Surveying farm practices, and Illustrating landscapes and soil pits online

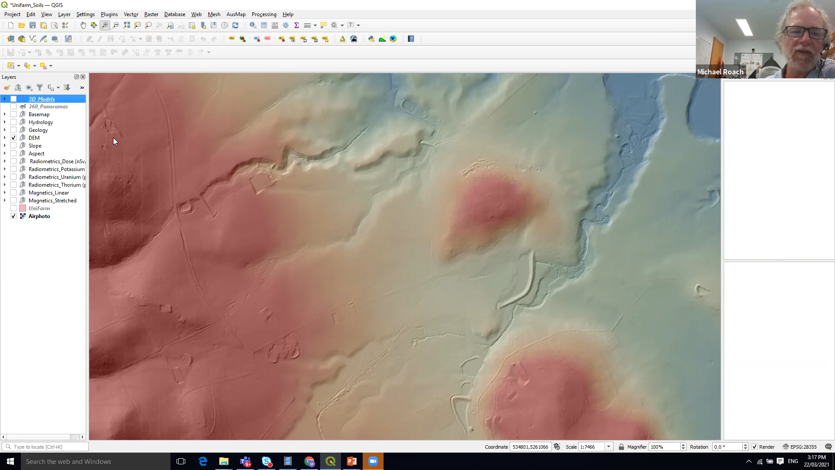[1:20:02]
It also enables us to see regions which are potentially depositional regions. So there's a wealth of information that's available within a digital elevation model. In this particular case,
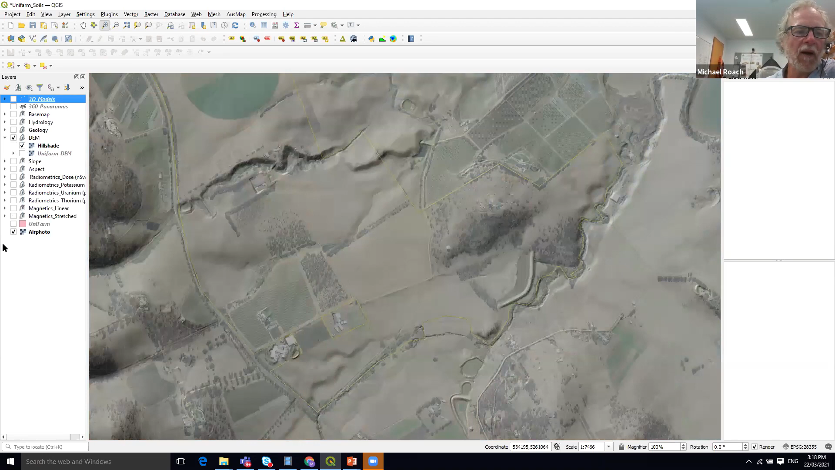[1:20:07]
the digital elevation model that I'm dealing with is a digital elevation model derived from LIDAR data.
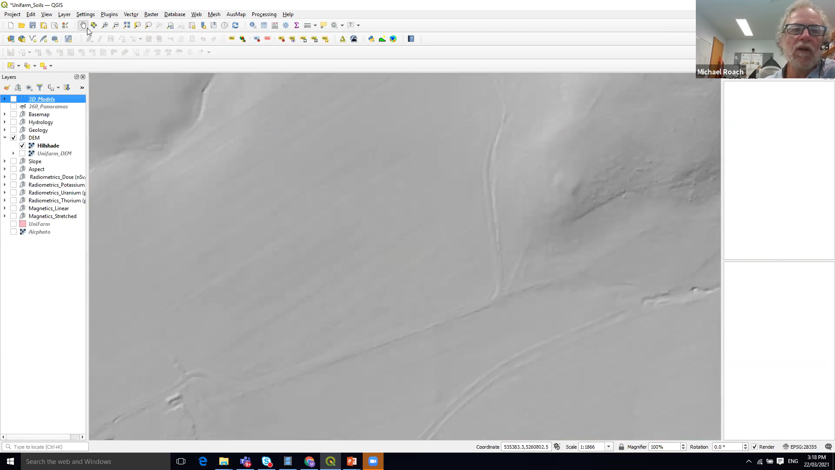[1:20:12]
And so what you can see in this image is that it has a very high resolution, one metre pixels. Agricultural practices are clearly apparent in some of these paddocks.
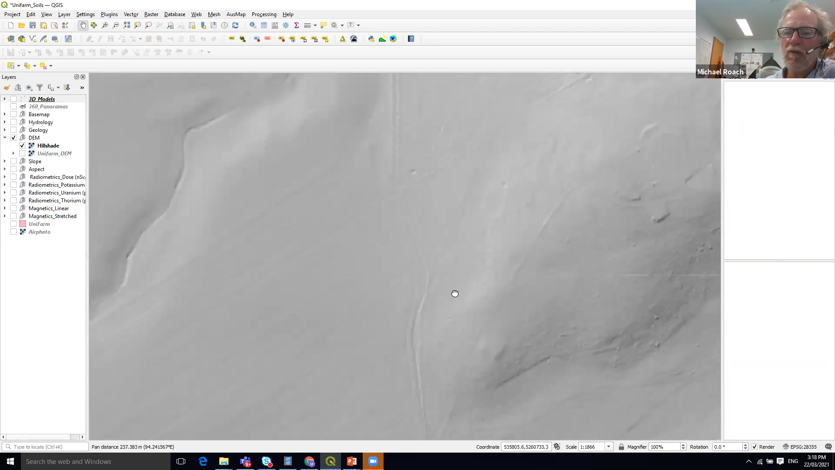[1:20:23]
In addition, we can see the irregular nature of the landscape in this elevated hill. Some of these objects represent large boulders, for instance. So if you have LIDAR data, it's a bonus.
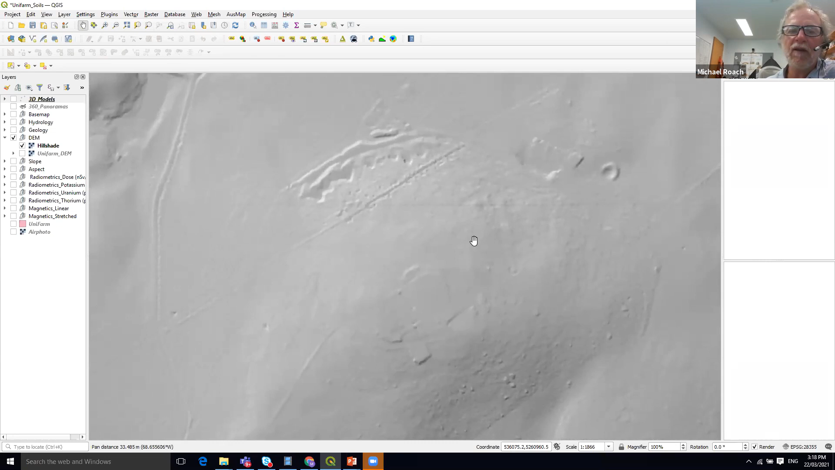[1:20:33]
But if you don't have LIDAR data, then it's still appropriate to utilise elevation data in your attempts to map soils.
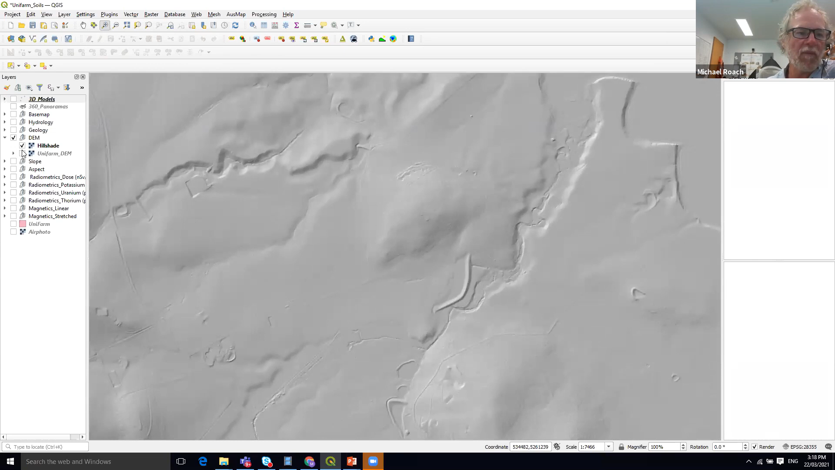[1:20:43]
So there's the elevation data for the university farm, an elevated hill in the middle, composed, as we can see, if we look at the geology of a particular rock type called Jurassic Dollarite,
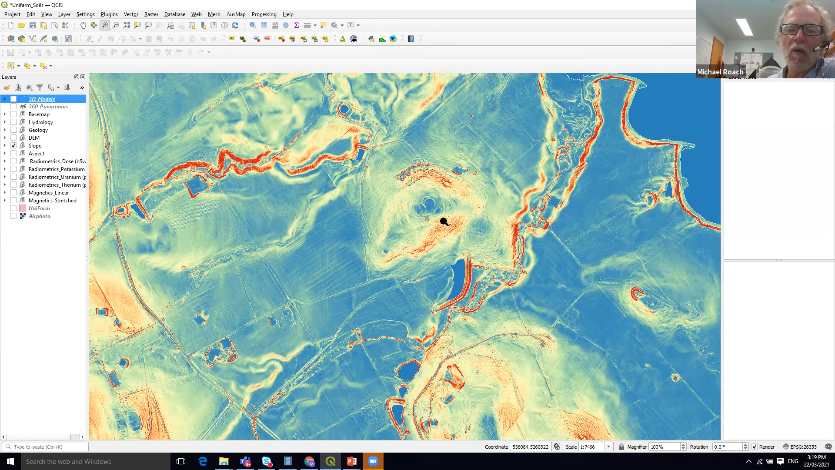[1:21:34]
maybe by colluvial emplacement of soils. But they're also likely to be regions of erosion and places where material is being stripped off and ultimately dumped into the more depositional regions of the image. So in this case, we've taken the digital elevation model and we've calculated a slope image. Another image that may or may not be useful is aspect. So this is showing you to which direction does the landscape slope. In this case, regions that are towards the north are shown in blue, regions sloping towards the north are in blue, regions shown sloping towards the east are in sort of orange, south is yellow, west is green.
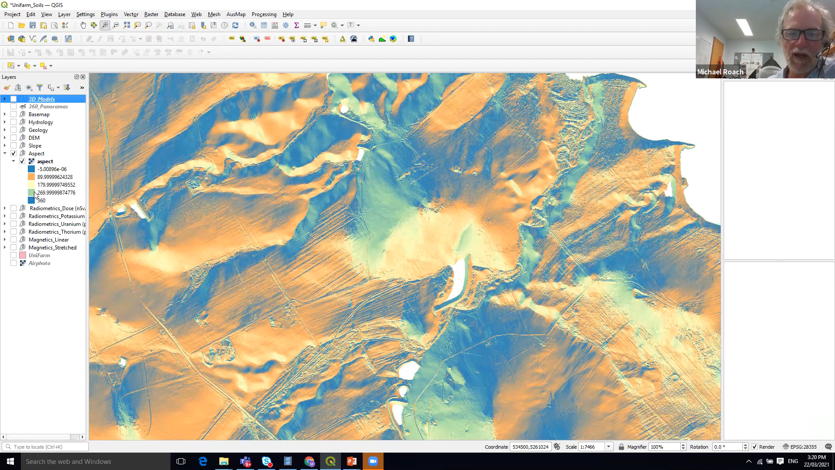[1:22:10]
And so we have, if you like, the ability to look at slopes in different directions, because sometimes these might be important for different development of soil and different development of natural vegetation in particular. Now in this area, I'll bring back the photo.
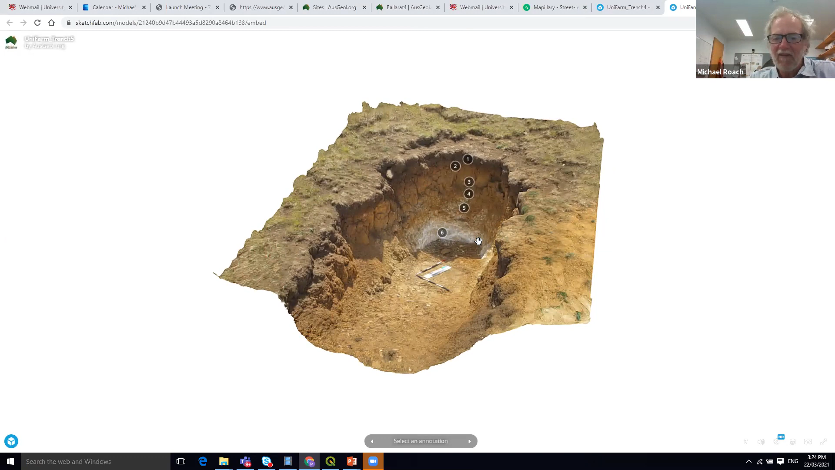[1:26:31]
You may or may not have been able to hear Richard then, but this model has been annotated and Richard has added his, his comments to it.
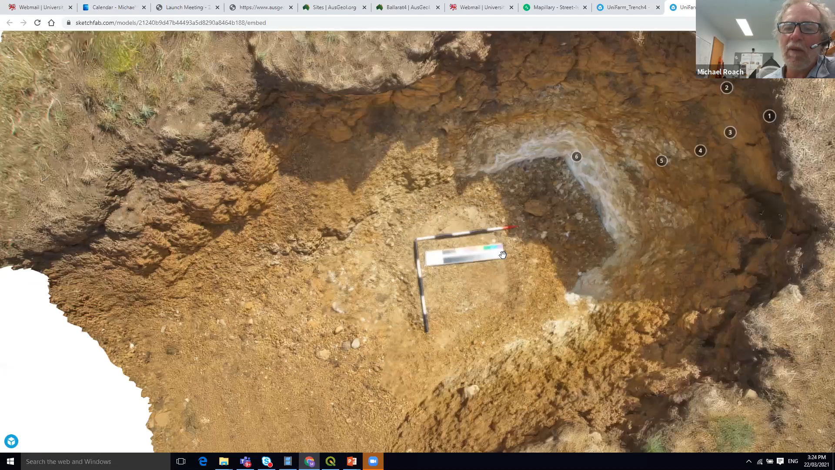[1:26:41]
And he's given a description of the nature of the soil profile. So in this case, this is a really effective method for sharing the experience and knowledge of an expert.
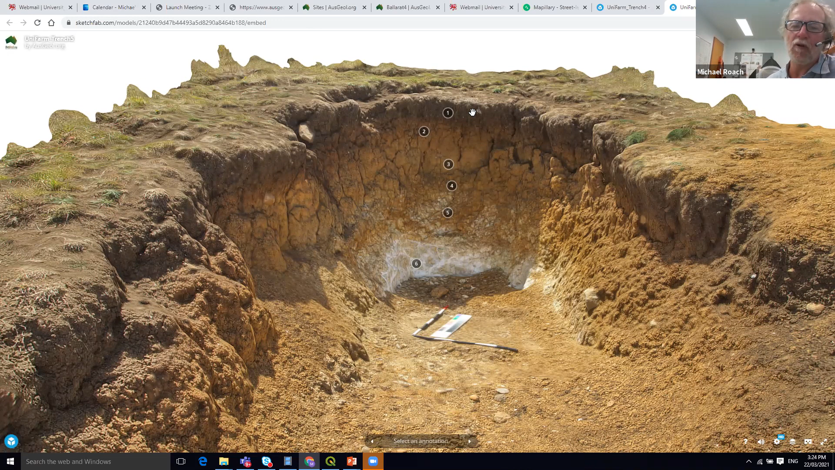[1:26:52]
In this case, Richard Doyle with a wider audience. And so we can click on any one of these little blobs and it tells us that this is weathered sandy siltstone in this location,